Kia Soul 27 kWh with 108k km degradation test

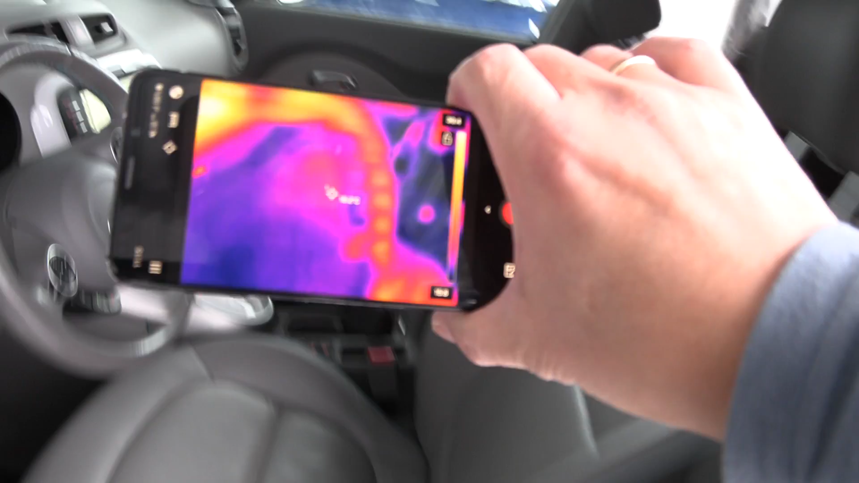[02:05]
So I didn't check it last time, but we just have to make sure that, yeah, seat heaters are working on both sides.
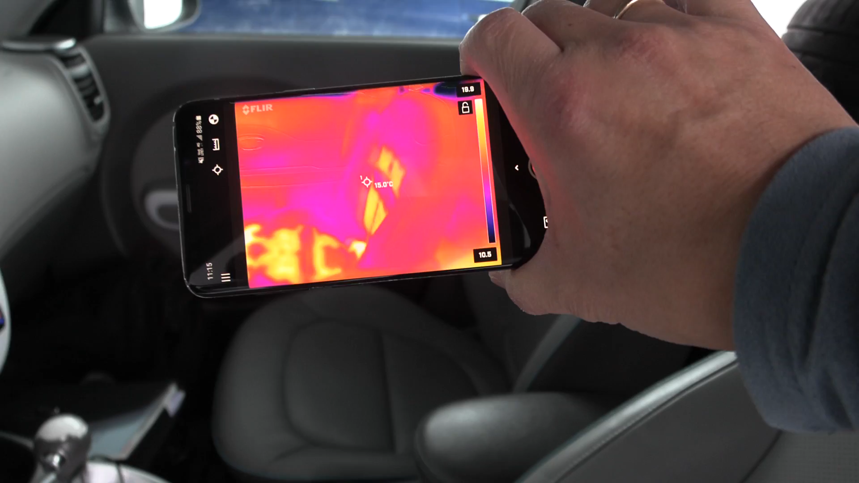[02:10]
Yeah, okay. Sting wheel heaters working. Okay, that's good.